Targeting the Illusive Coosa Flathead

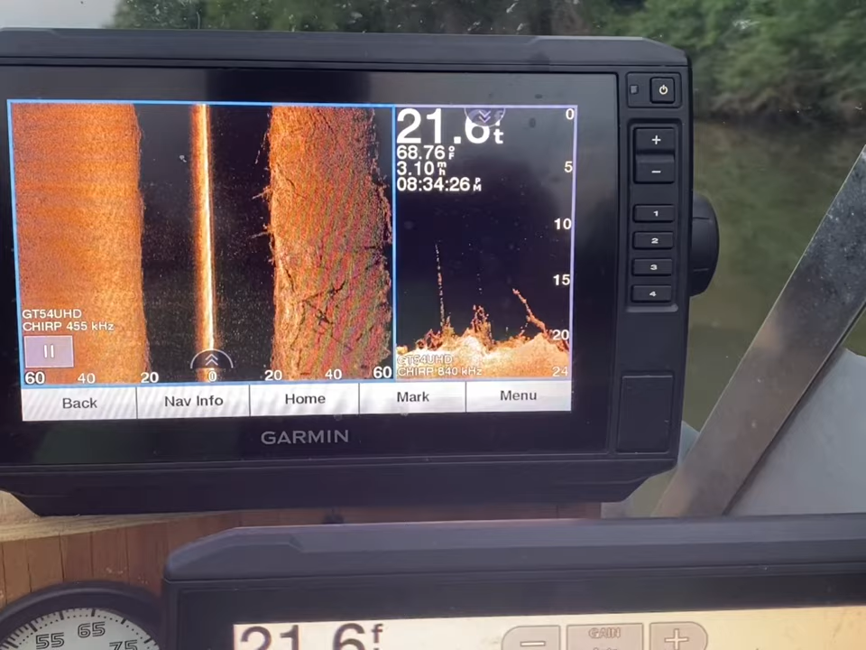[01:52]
On screen: depth 21.6 ft, water 68.76°F
Water temps 68, almost 69. And we're just looking for big structure. We've got a lot of little limbs and stuff down.
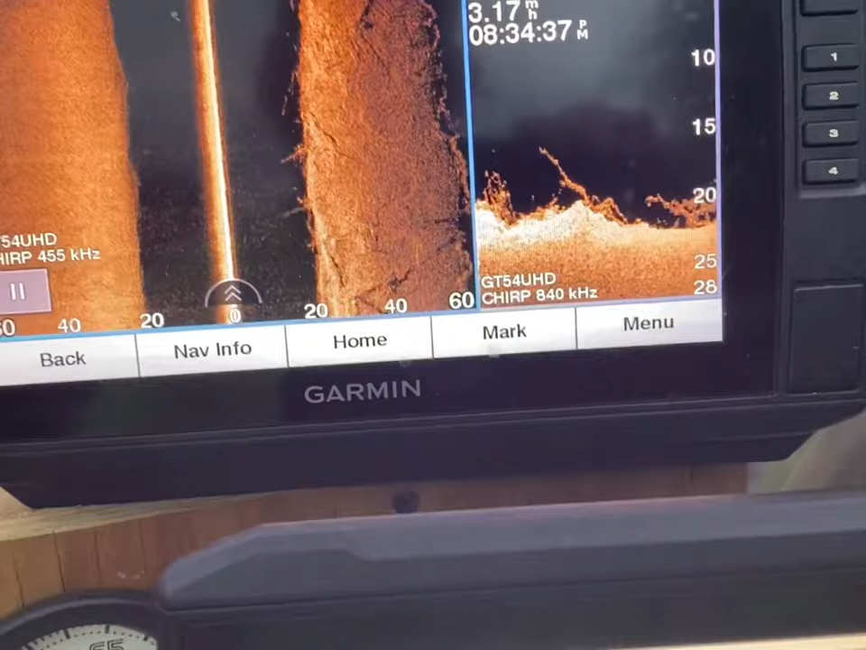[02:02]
But I'm looking for a big structure pile is what I want.
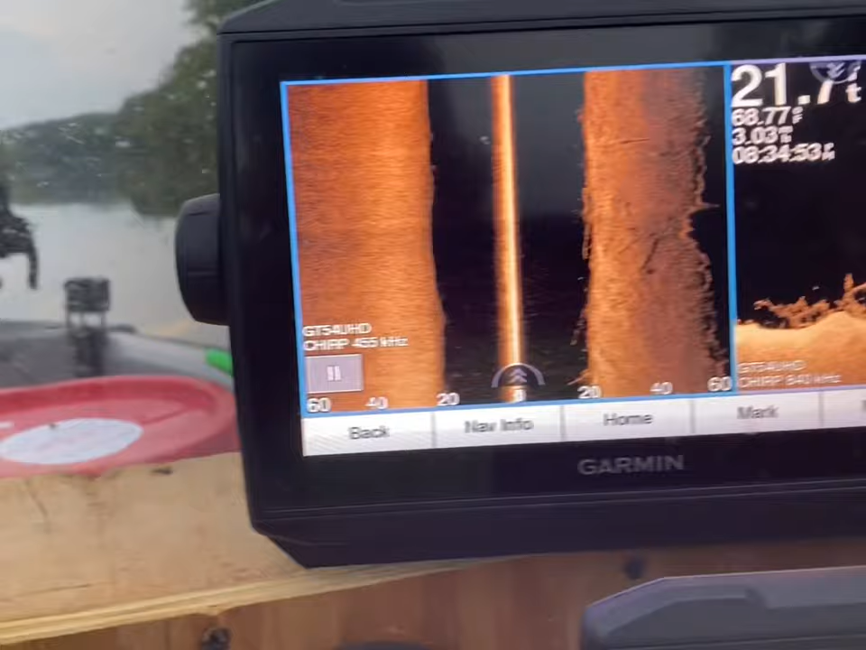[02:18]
So we're just gonna scan up through here.
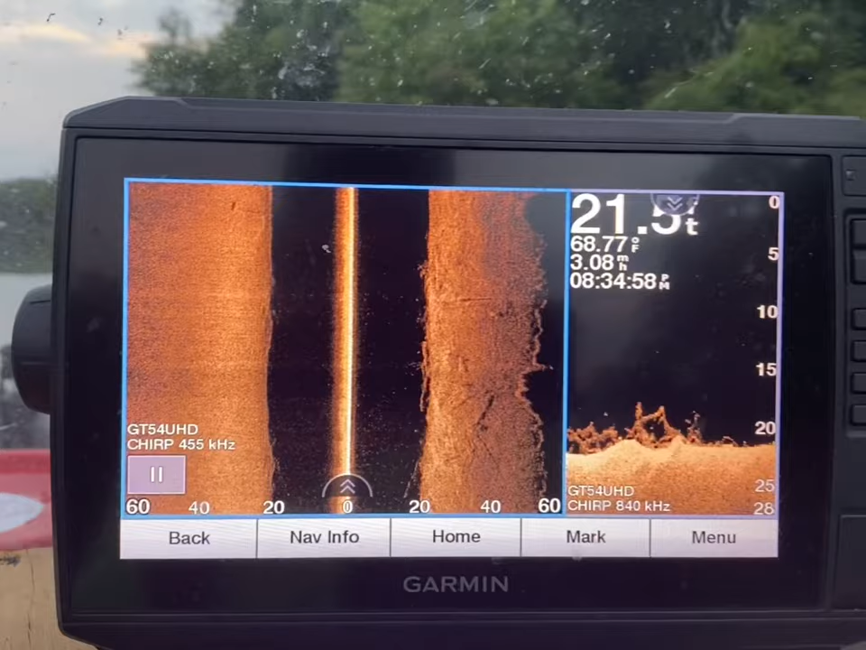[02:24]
On screen: water 68.77°F
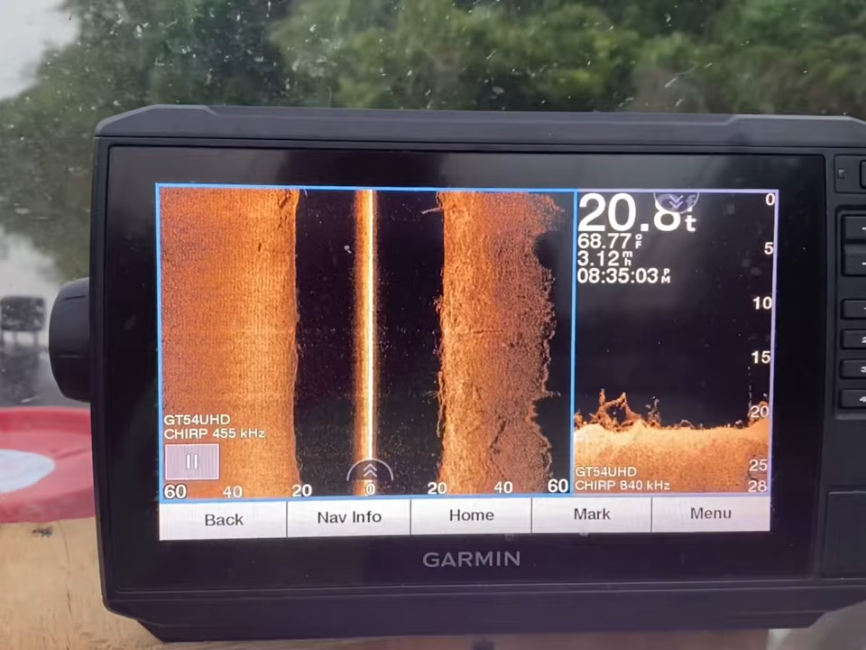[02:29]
On screen: water 68.77°F
There we go.
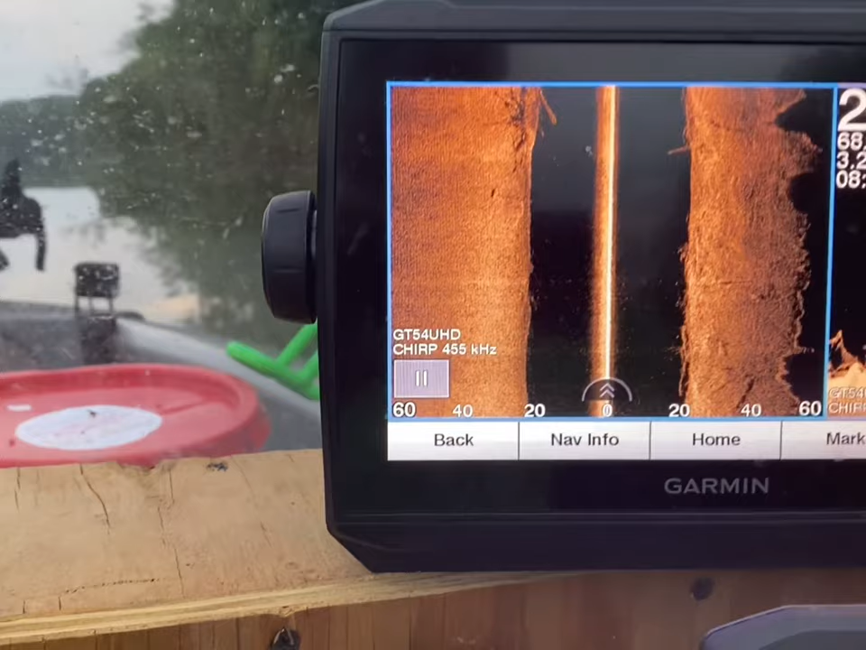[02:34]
Alright, so I'm gonna show you guys how to mark this on a Garmin. It's on a Garmin. I'm gonna touch that. I'm gonna make it live.
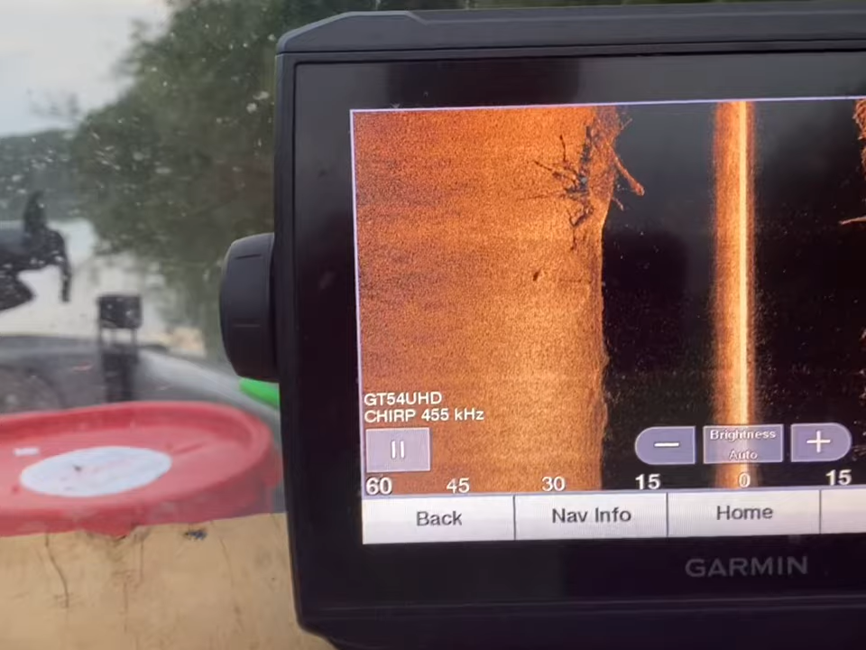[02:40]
Or the side imaging the full screen.
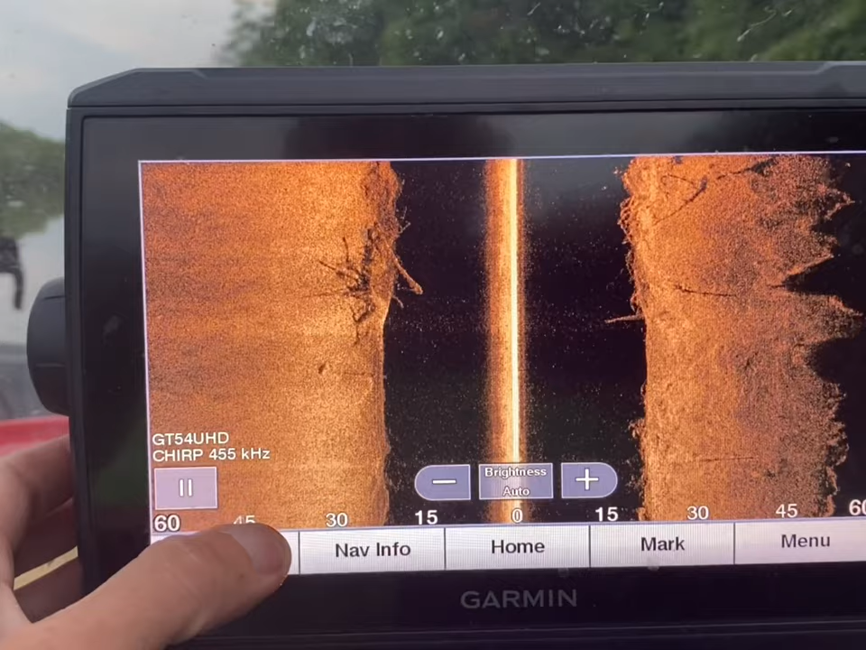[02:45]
I'm gonna touch the map where I want my waypoint to be. So I'm on the upriver side right now. I want my waypoint there.
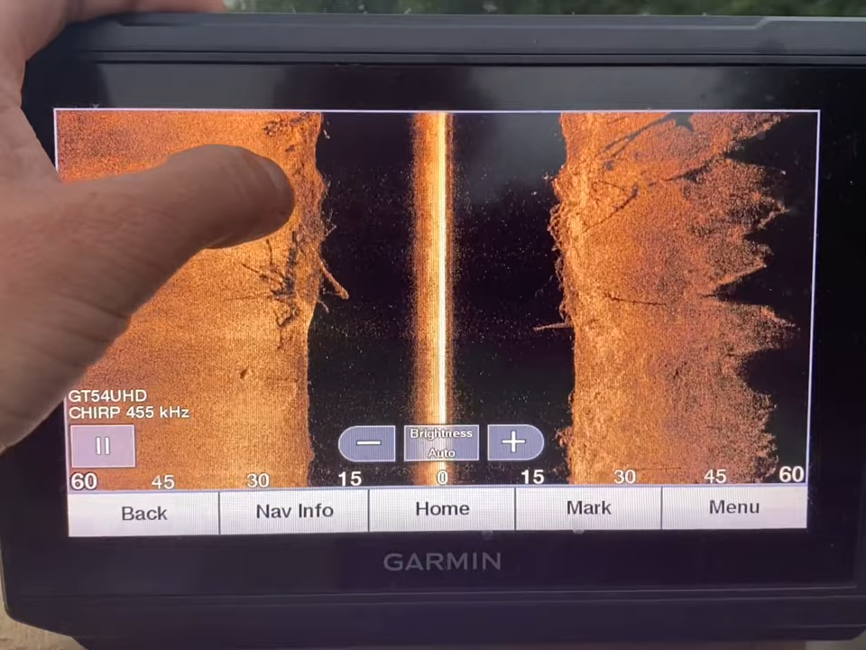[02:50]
I hit pause. It's got the coordinates on there.
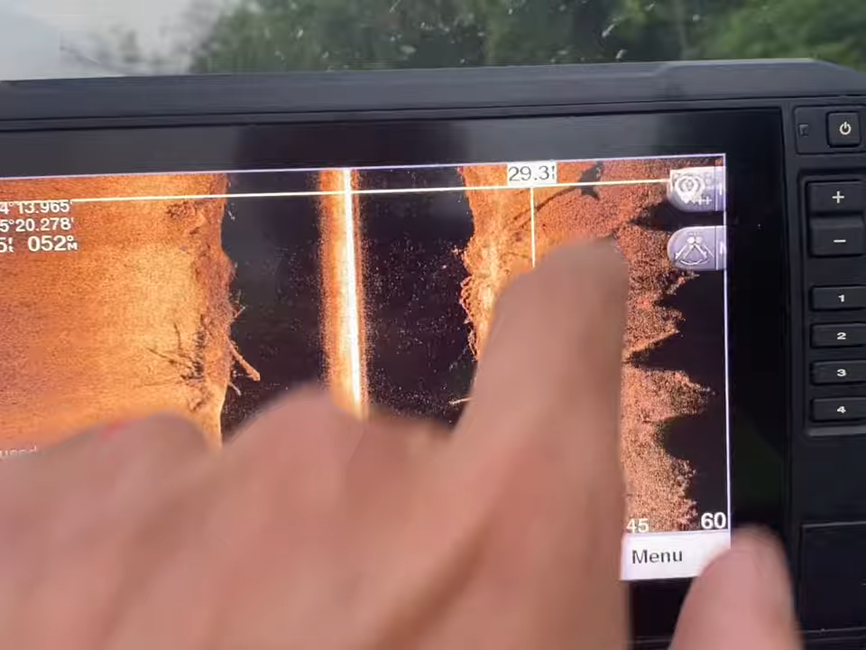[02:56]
You touch new waypoint brings you to this screen. Hit back.
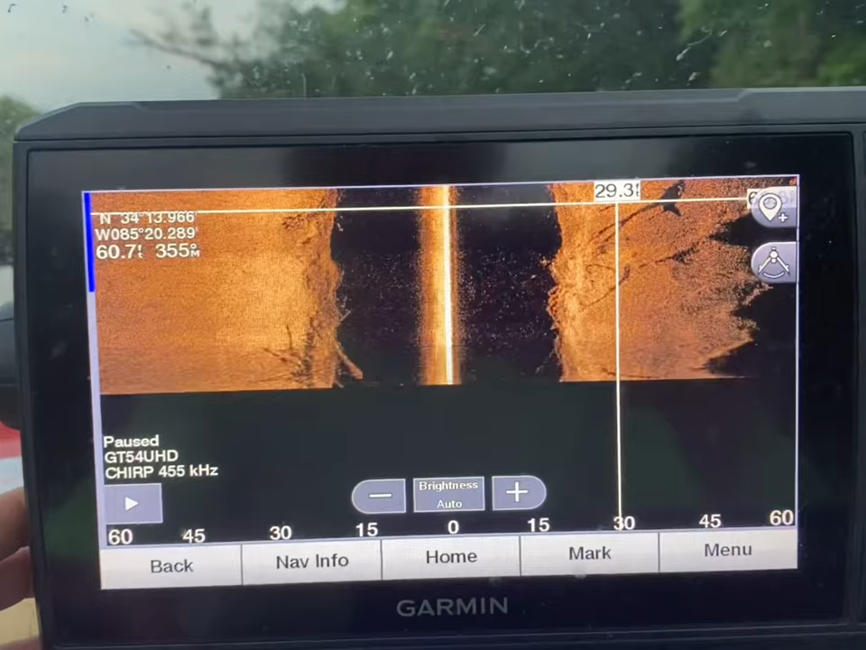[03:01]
Back. And now you've got a waypoint. You can see there's quite a bit of timber and stuff down through here.
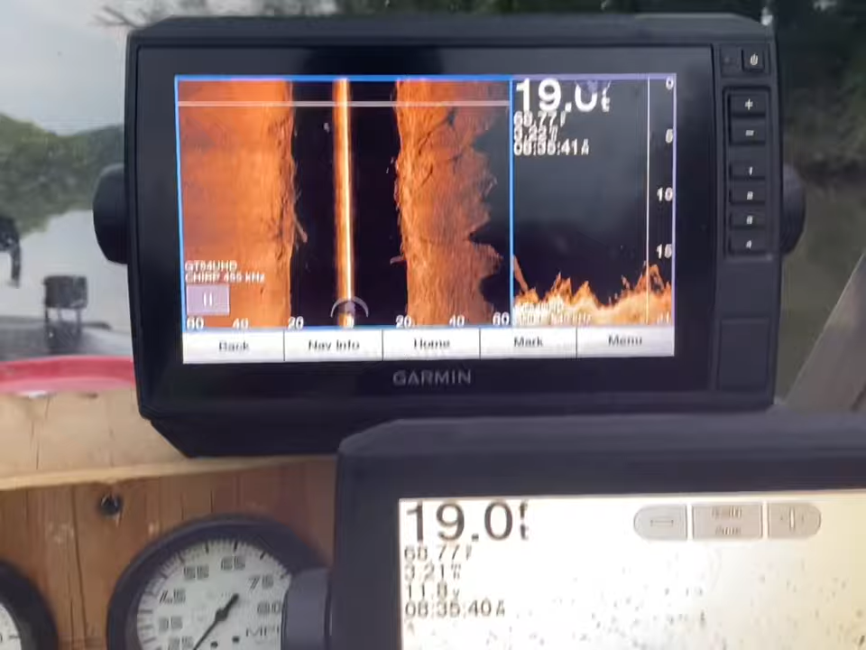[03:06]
So now I'm gonna bring it back to the map.